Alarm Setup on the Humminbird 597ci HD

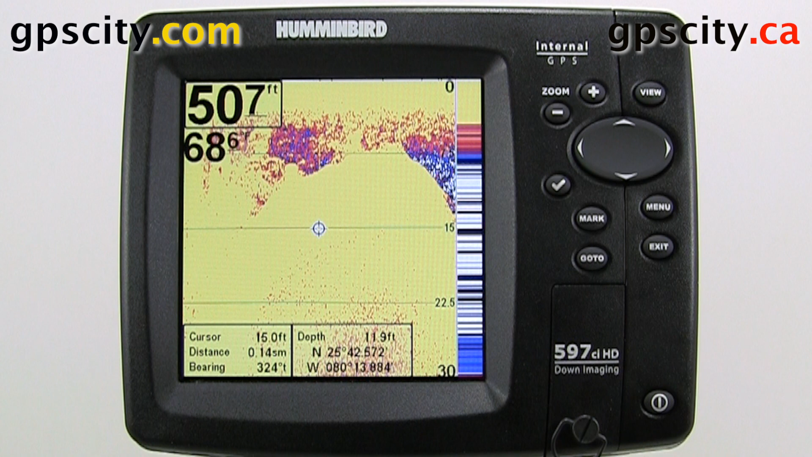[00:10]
We have a 597CI HD in front of us today. Hit the menu button twice to access the menu
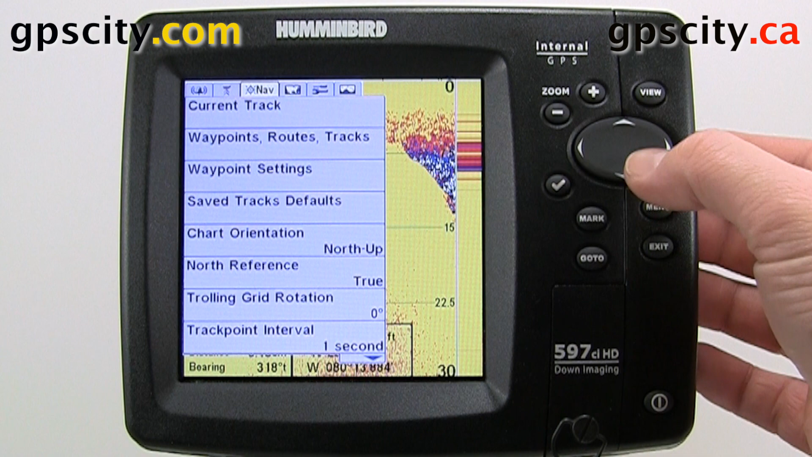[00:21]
and use the thumb pad to scroll over to alarms. You can push down to select the first option. The first option is depth alarm. We can set this down to 100 feet so if we go in water shallower we will get an alarm. Our next option is our fish ID alarm so we will get alarms when the unit thinks there is fish below us. We have our low battery alarm. We can set the voltage that we get alarmed at.
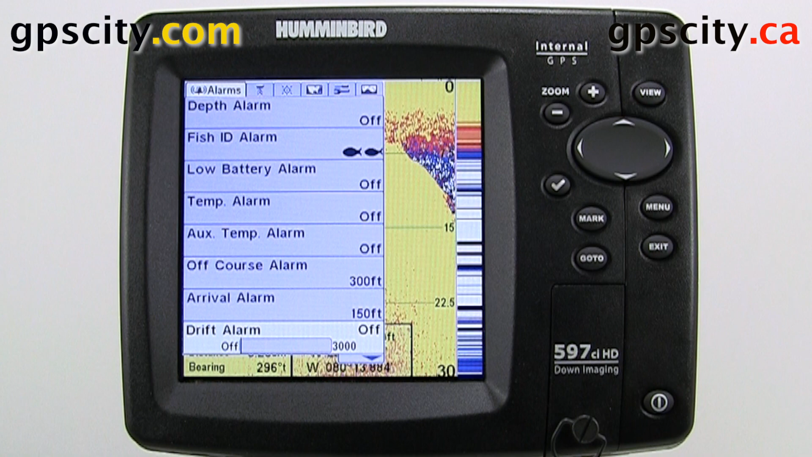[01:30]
Our drift alarm is if we set our anchor and we start drifting outside a set radius circle we will be alarmed that our anchor is dragging. We have our alarm tone. This can be set from medium to low all the way up to a high pitch.
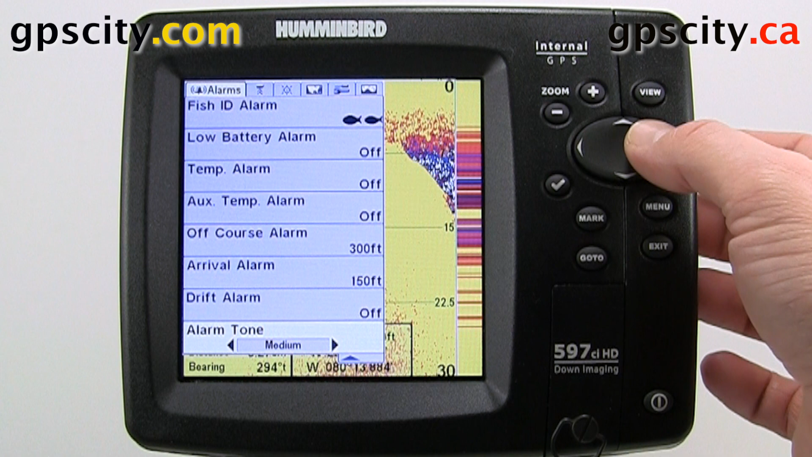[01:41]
That was an introduction to the alarm menu settings of the Hummingbird Series GPS units. I'll come back to our floor toaisley. Now that's all.